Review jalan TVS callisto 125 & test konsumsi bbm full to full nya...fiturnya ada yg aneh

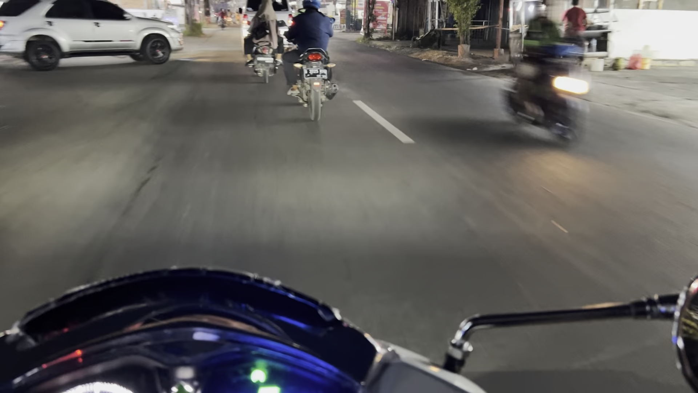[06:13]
rai jadi negara bypas pulang arah jatayam mudah-mudahan nggak hujan om ya sama bodu saya ini lampunya begini om nah masih lebih terang burukun lah tapi ini adalah saklar dimnya jadi saya
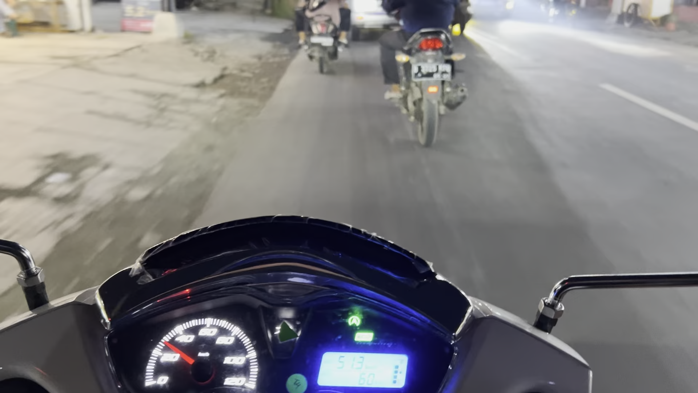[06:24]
suka gitu ada dimnya oke lanjut lagi om ya di depan pabrik apa nih?
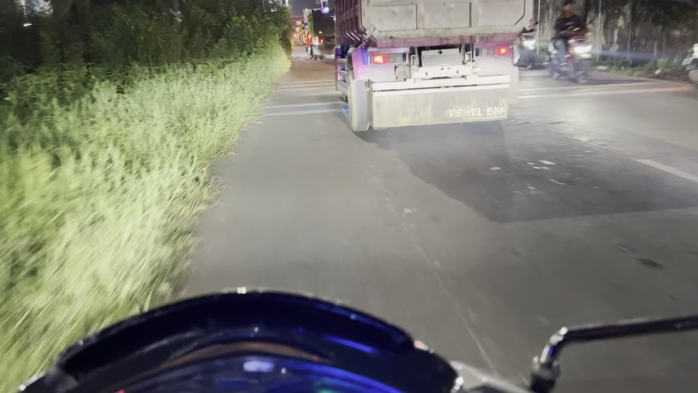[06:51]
wah Pondok Ungu macetnya nggak berubah dari 2 sampai sekarang oke lanjut lagi di daerah BKT nya mana ya? aku mau pekeranji om ya nah ini sorotnya lampu dekatnya seperti ini om ya nah lumayan lebar sih terserah tapi ini kan sebenernya karena efek
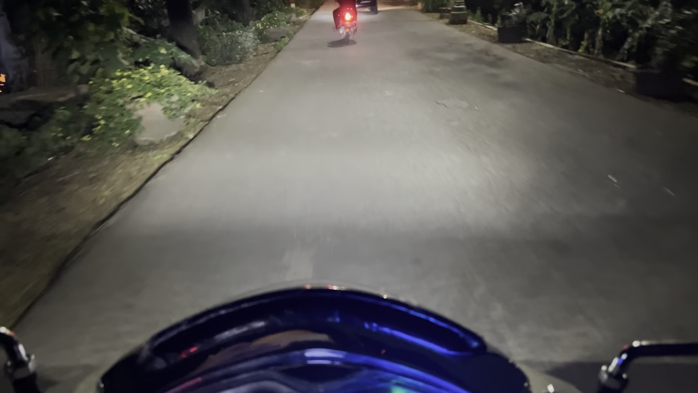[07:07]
dari kamera handphone jadi keliatan terang banget om ya jadi aslinya sih ya tipis sih nggak setebal ini tapi lebar sih oke sih nah ini sekarang saya di pleoper mana nih?
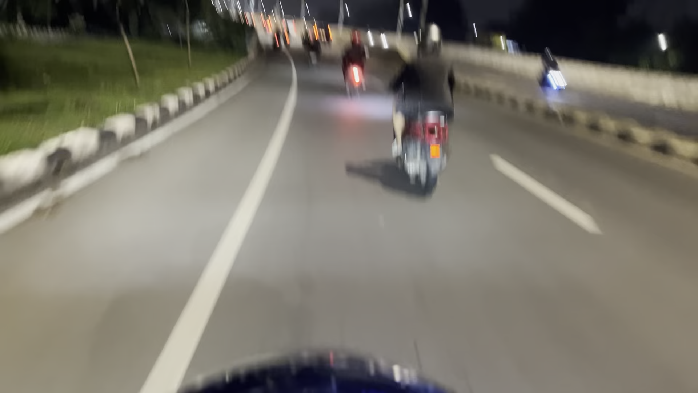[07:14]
Cakung ya? eh Cakung ya? Cakung ya? jom sedang menemukan jarak 78 kg cukup ini om ya?